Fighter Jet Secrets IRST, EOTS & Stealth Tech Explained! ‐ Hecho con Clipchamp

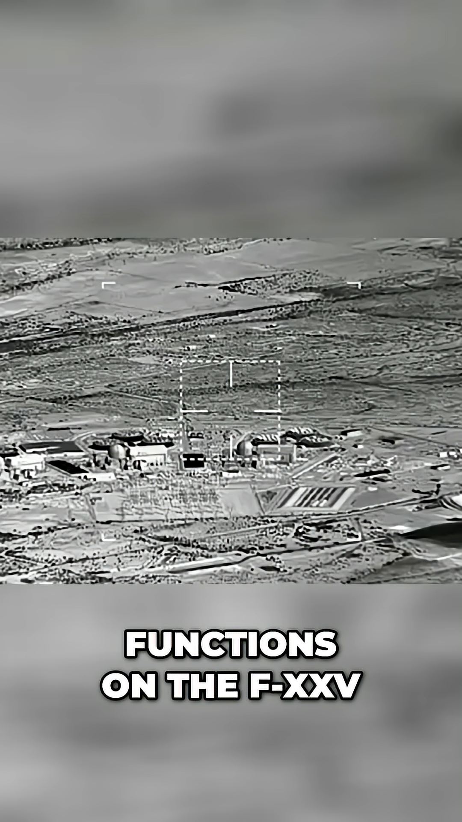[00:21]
It's the same as the one of the EOTS functions on the F-35 and something that the F-22 Raptor lacks,